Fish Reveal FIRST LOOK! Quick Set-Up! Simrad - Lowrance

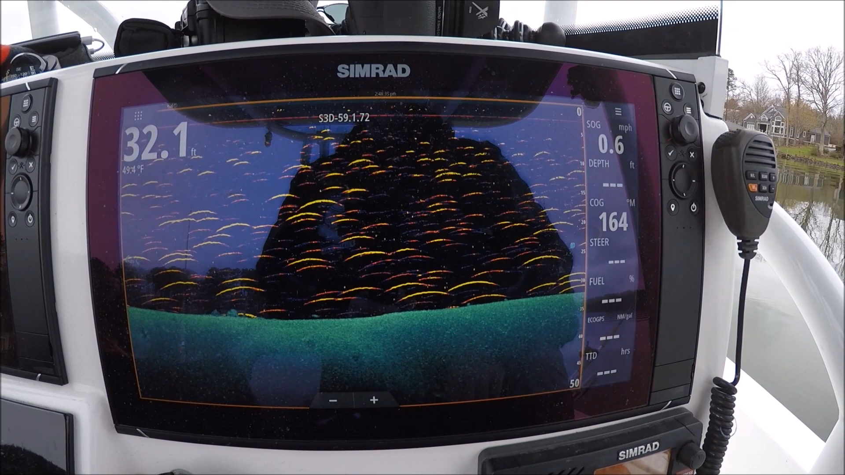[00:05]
On screen: depth 32.1 ft
Make sure it's in down scan not a left and right scan and this is a
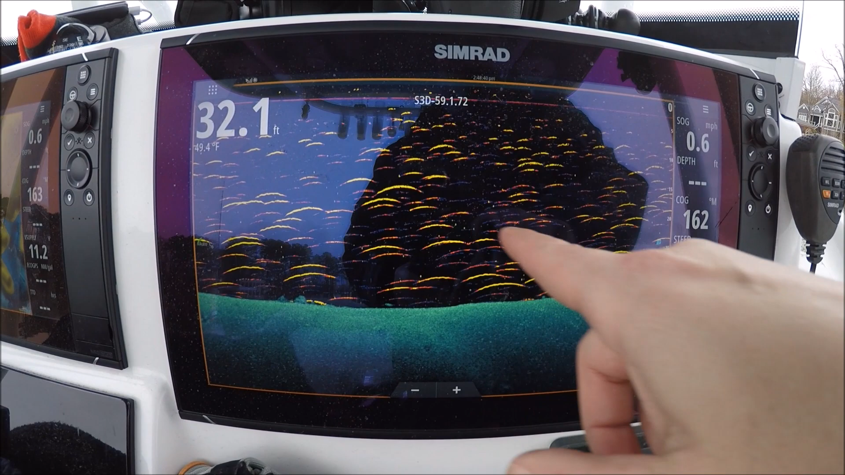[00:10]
On screen: depth 32.1 ft
palette that I chose from the sonar page and set it up you stay here on your structure.
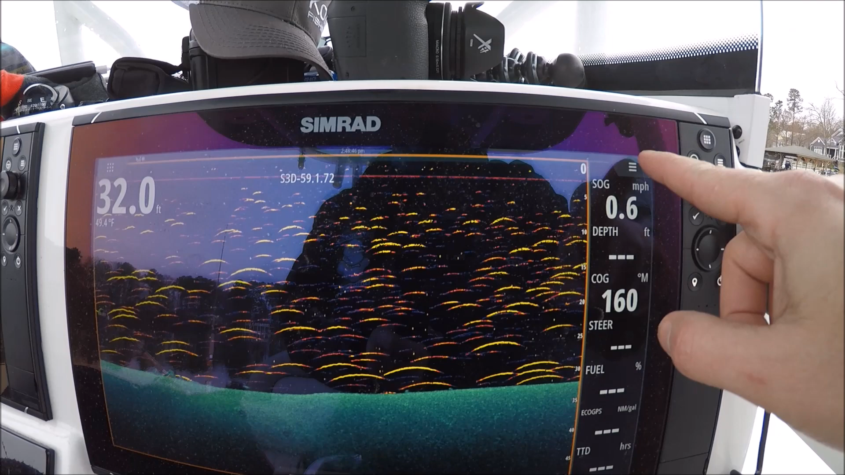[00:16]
On screen: depth 32.0 ft, speed 0.6 mph
Hit your menu and here's your palette right here.
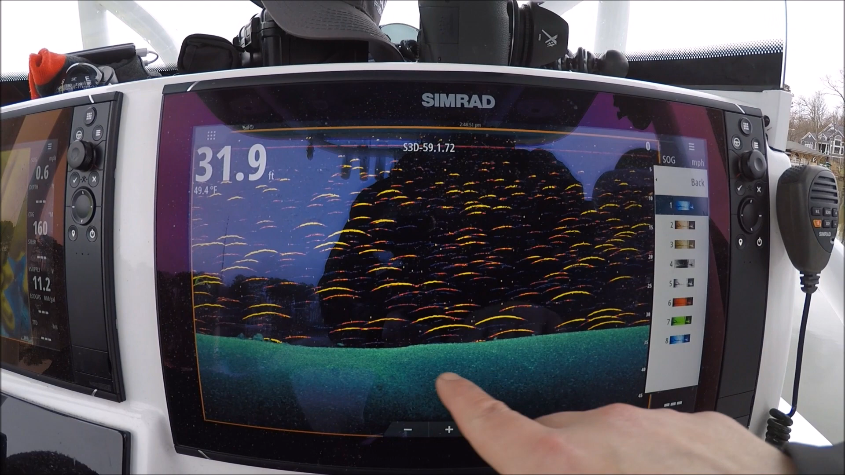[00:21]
On screen: depth 31.9 ft, water 49.4°F
This is gonna be the color of the bottom. Just a regular down scan and these these colors are enhanced.
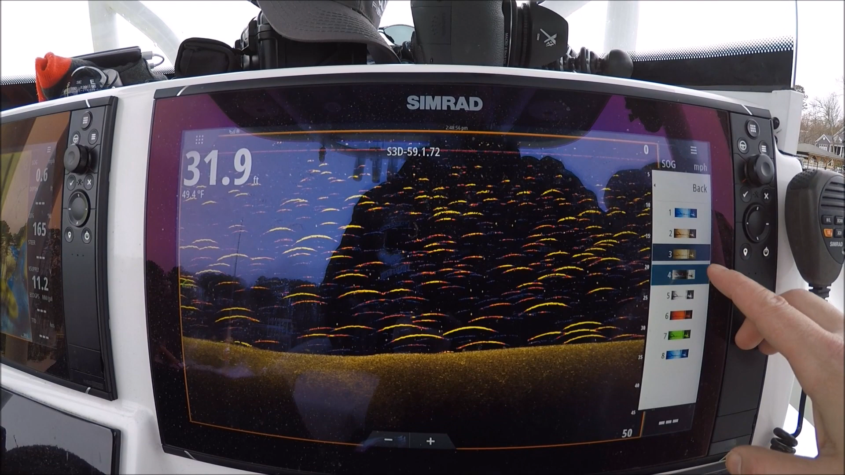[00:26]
On screen: depth 31.9 ft
That's a really good one. I like that. High contrast.
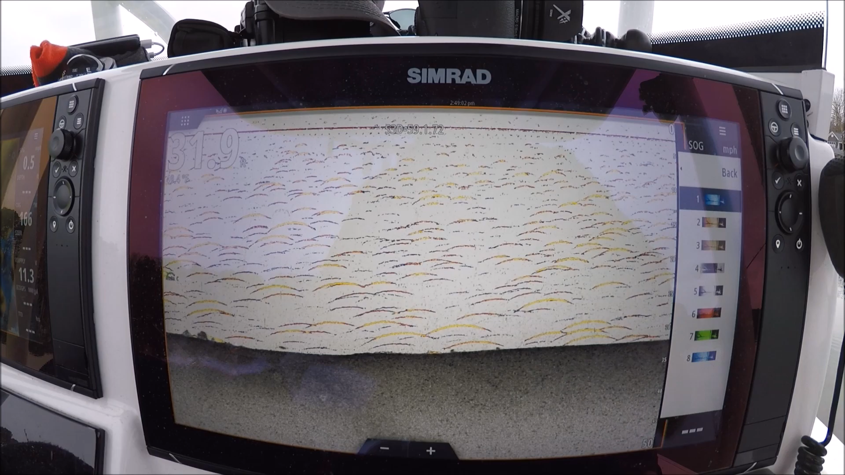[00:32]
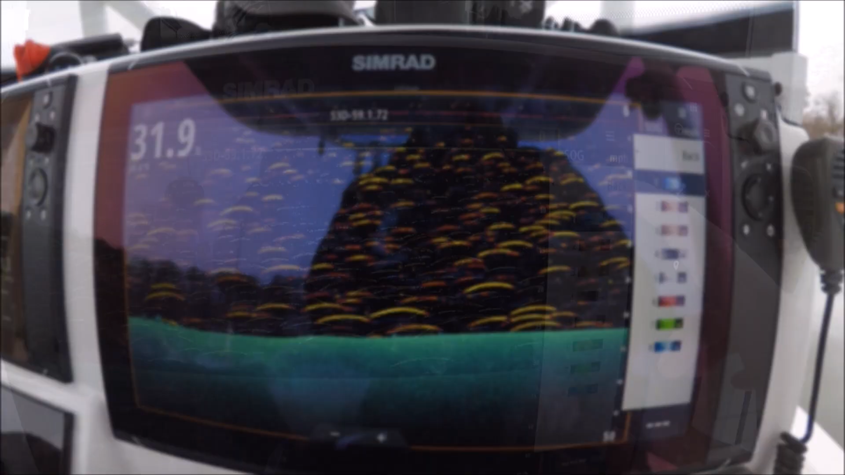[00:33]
And back out. Fish reveal options.
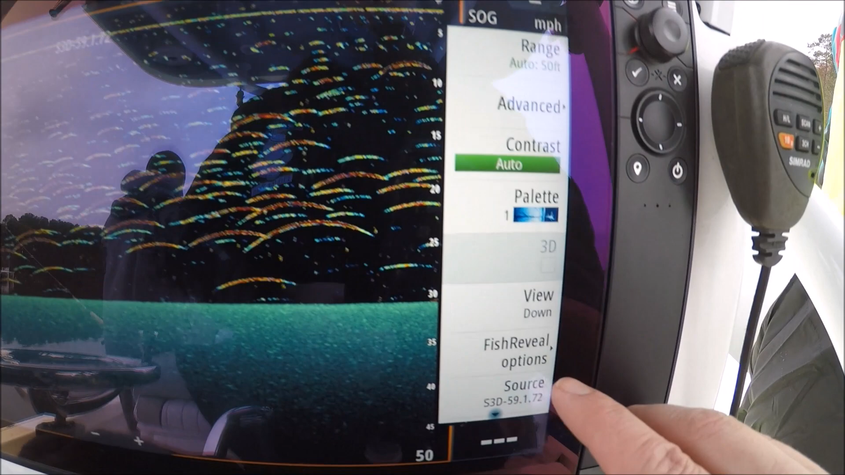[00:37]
Now this palette is for the 2D.
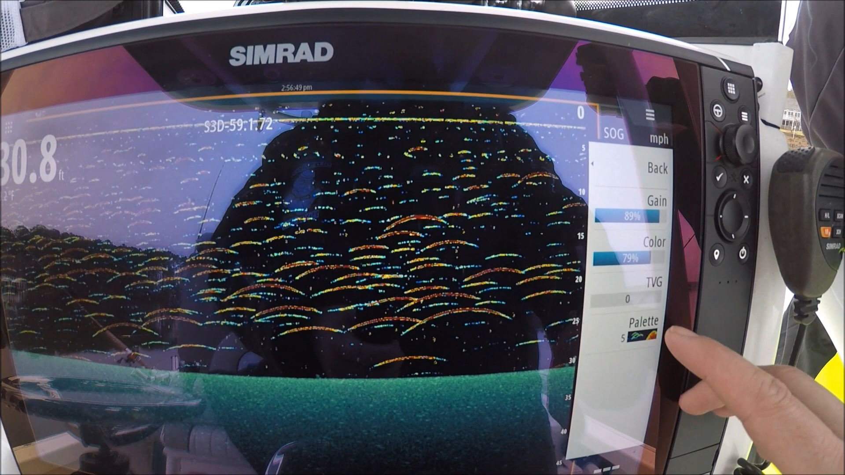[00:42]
Your Chirp or your 200 kilohertz, 83, 850, whichever transducer you have.
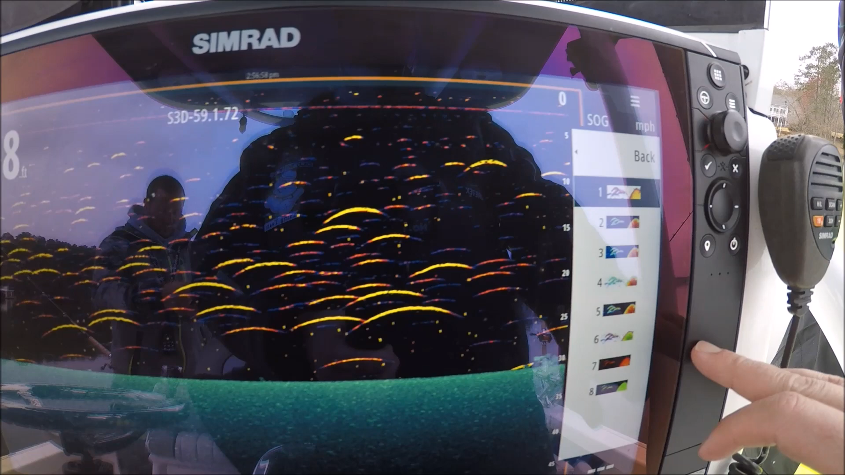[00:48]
You can see that one. That's pretty good contrast.
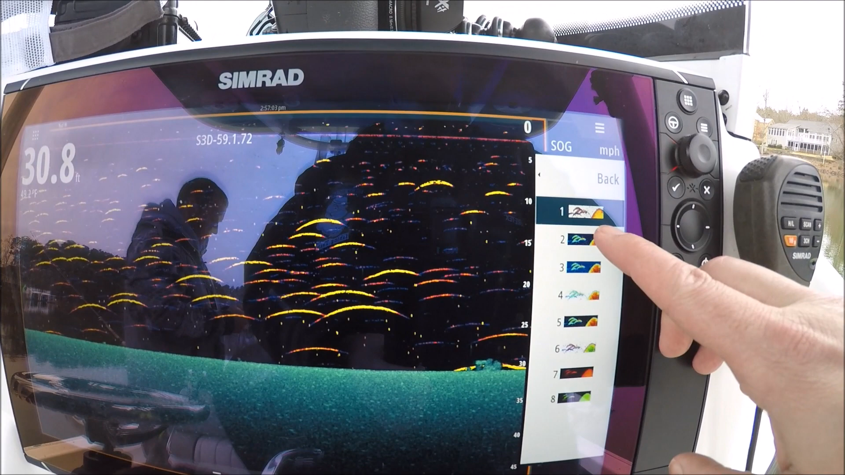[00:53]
On screen: depth 30.8 ft
Not as much contrast with that one.
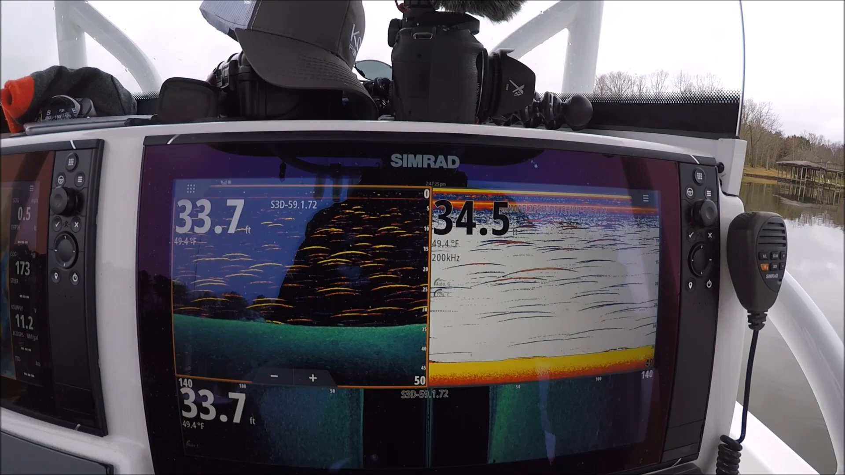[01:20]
On screen: water 49.4°F
This is the first use here with the fish reveal and I want to show you something interesting here.
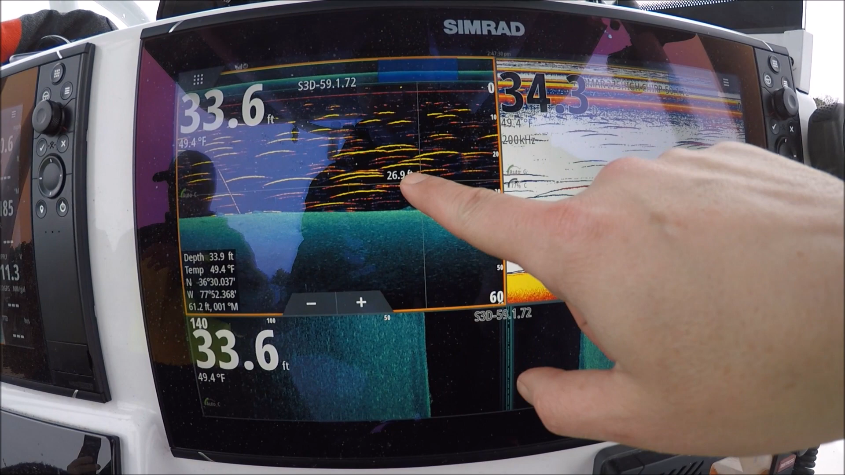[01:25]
On screen: water 49.4°F
Now this is our our 2D sonar overlaid here on
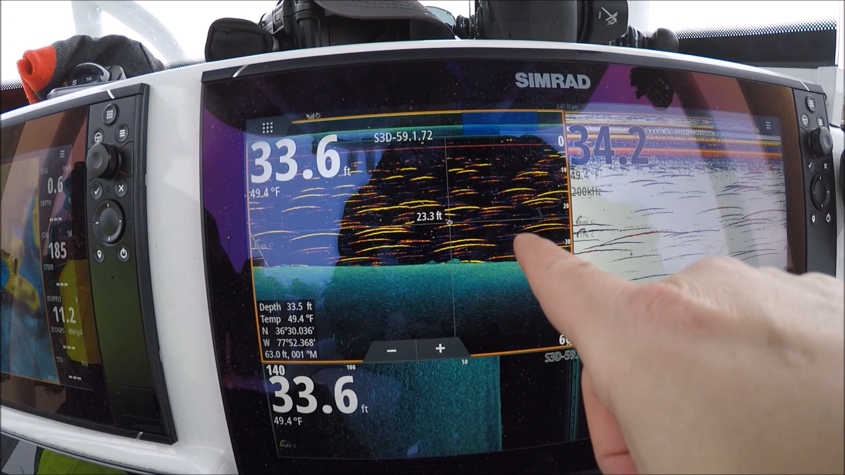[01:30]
On screen: water 49.4°F
down scan and you can see this little hump down here. That's clearly a stump or a rock right? Piece of structure. Now if we look over here on 2D we couldn't really tell what that was.
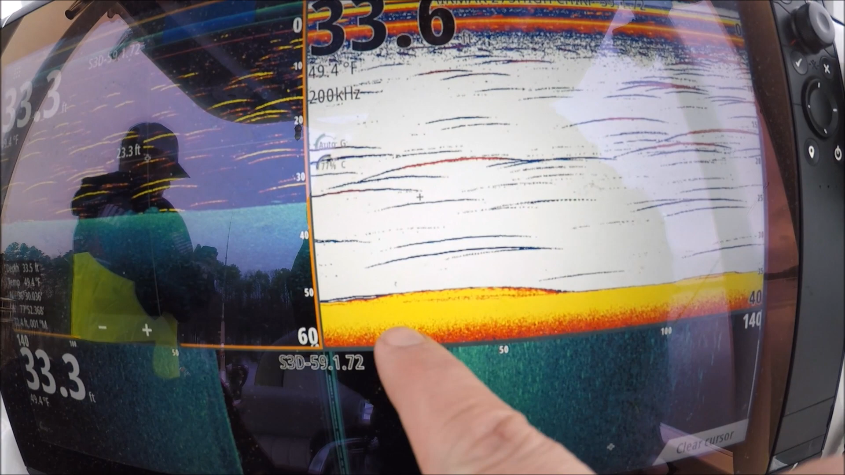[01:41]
On screen: water 49.4°F
We knew it was something down there but we're catfishing and that may look like a catfish sitting on the bottom.
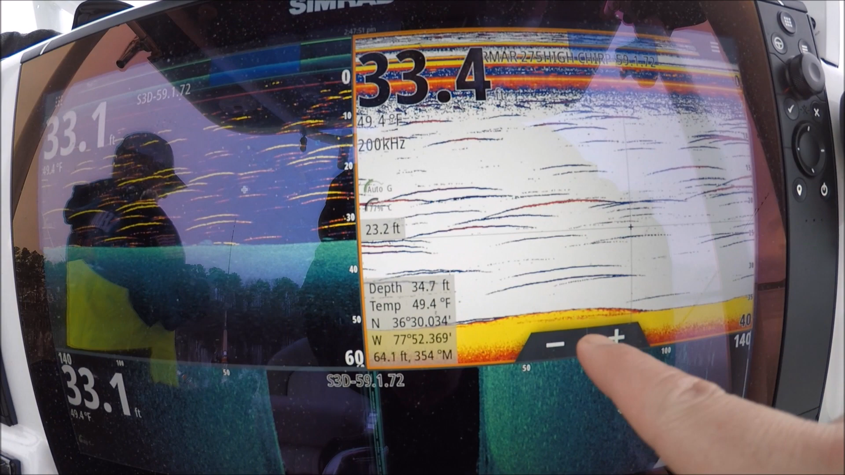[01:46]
On screen: water 49.4°F
Zach wouldn't you say that? That could look like a catfish sitting on the bottom? Yeah. Yeah.
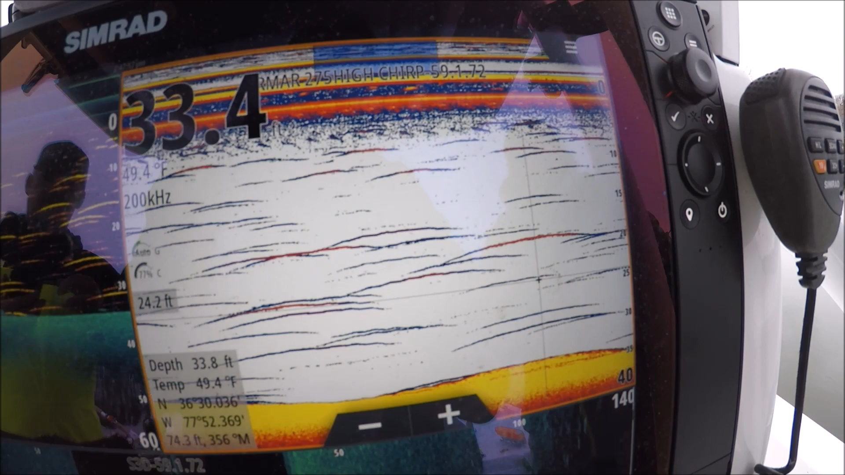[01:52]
On screen: water 49.4°F
But because we're using the best of both worlds here with our marks we can see that that was not a fish and that was a stump or a rock.